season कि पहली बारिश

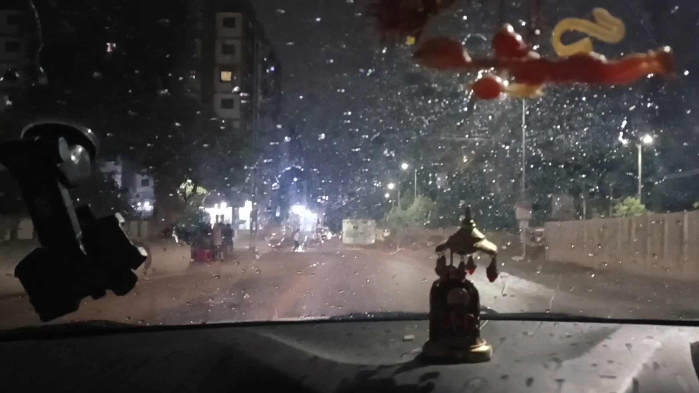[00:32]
देख सकते हैं आप एक बार फिर से हमारे यहाँ की पहली बरसात जो है आ चुकी है। वैसे तो सुबह भी कुछ छांटे वांटे पड़े थे हमने सुना, बूंदाबांदी हुई है पर तब मैं तो सो रही थी।
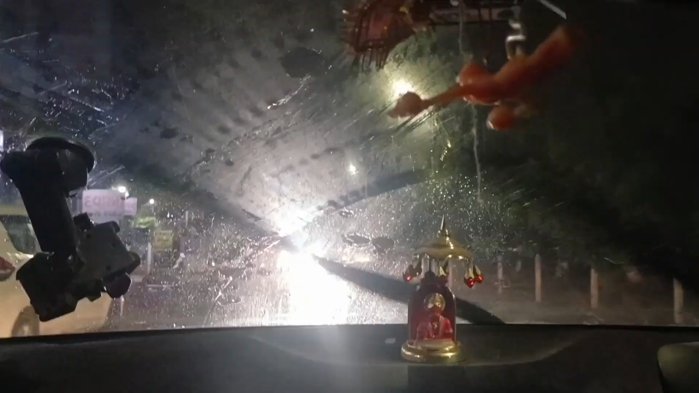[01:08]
ओह माय गॉड यार कितनी अच्छी लग रही है रोड।
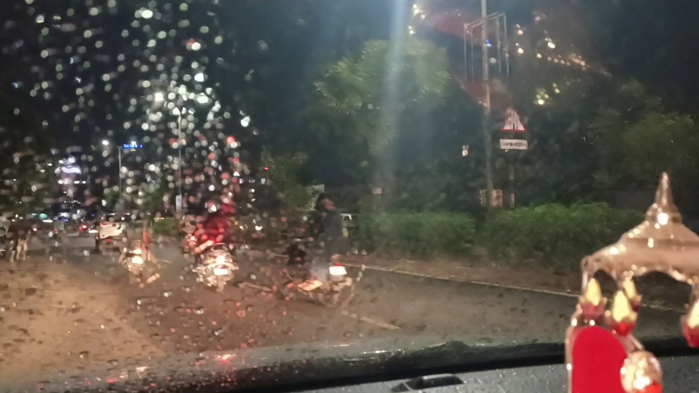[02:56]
चमकती हुई रोड बहुत सुंदर लग रहा है।
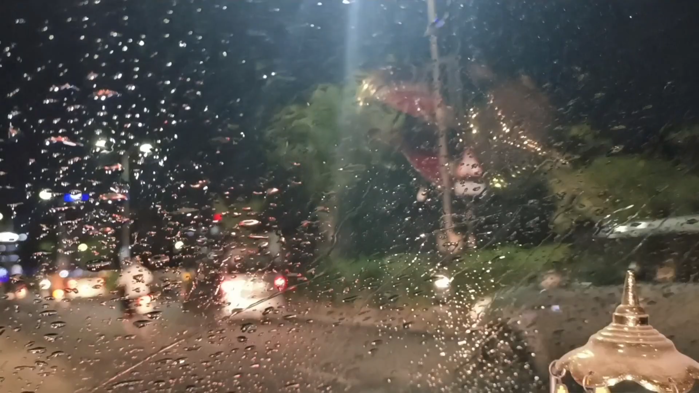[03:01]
अहमदाबाद गुजरात दोस्तों ऐसे भी बिग सिटी है, यहाँ आप घंटों घूमते रहें, पूरा दिन घूमते रहें, समय कहाँ निकल जाता है पता ही नहीं चलता।